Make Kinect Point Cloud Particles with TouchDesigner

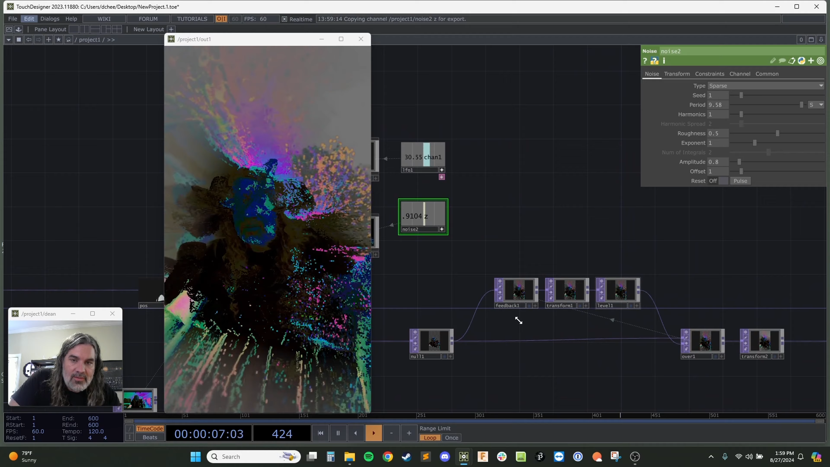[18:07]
obviously we can add more post-processing sort of changes in movement, maybe do some like, you know, motion tracking.
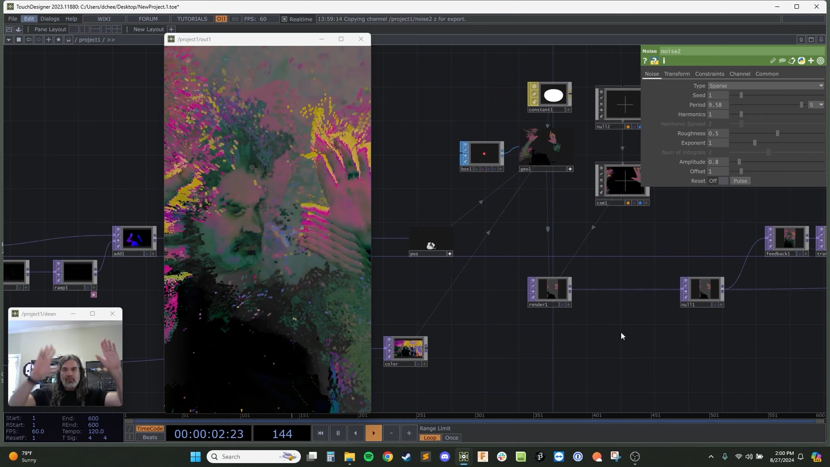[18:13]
Uh, but I think I'm going to leave it at this and, oh, I know what I'm going to do. So there's a, if you notice every once in a while, when I fly by, there's kind of these extra particles floating around.
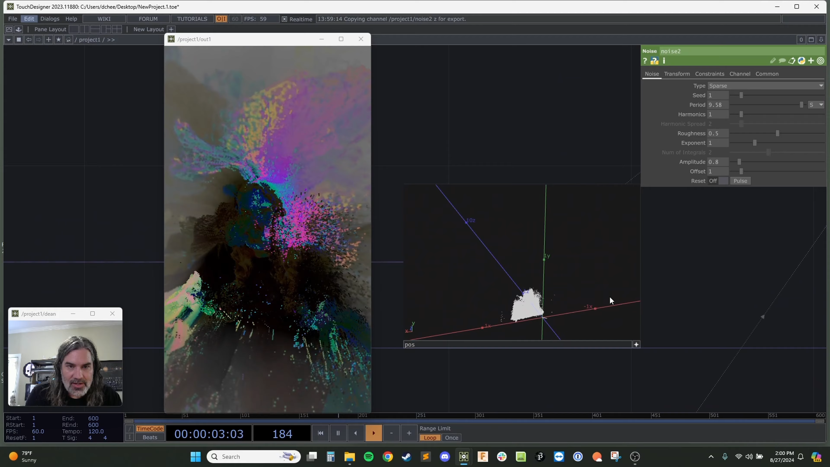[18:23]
So I can see them here. That is this little line of particles right near the origin.
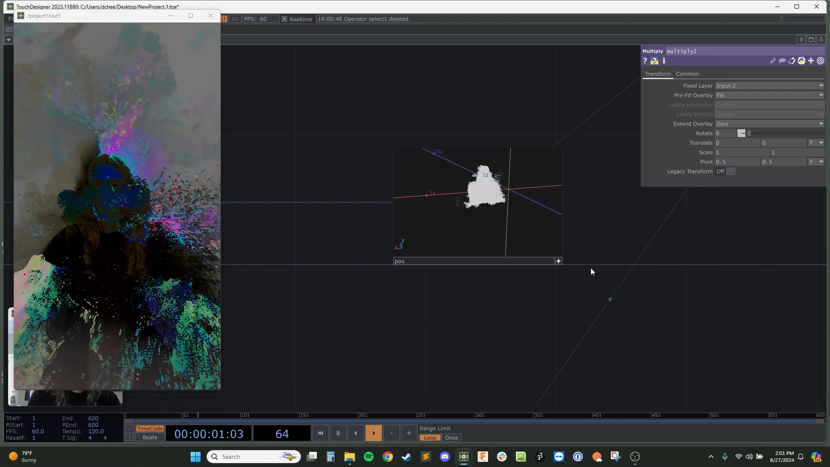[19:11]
So now, now when I look here, there's not those, those same, uh, that same line of extra particles hanging around.